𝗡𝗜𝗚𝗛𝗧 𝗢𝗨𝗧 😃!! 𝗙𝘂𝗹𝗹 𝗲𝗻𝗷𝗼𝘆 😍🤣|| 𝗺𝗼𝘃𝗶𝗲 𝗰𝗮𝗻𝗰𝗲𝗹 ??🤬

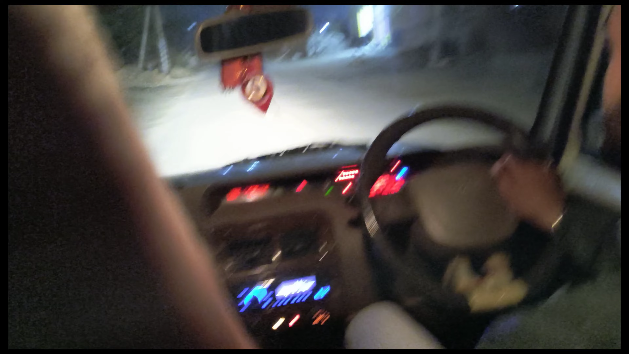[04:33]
मेरी जान। सो हम जा रहे हैं अभी, किधर जा रहे हैं? हनुमान टीवीएस चौराहे। सो अभी हम जा रहे हैं, आगे कुत्ता और अब आदमी है, गाय आराम से देखो। सॉरी आदमी नहीं, गाय है। एक बंदे की कमी है यहाँ पे, वो है सुमित जी। मोह है।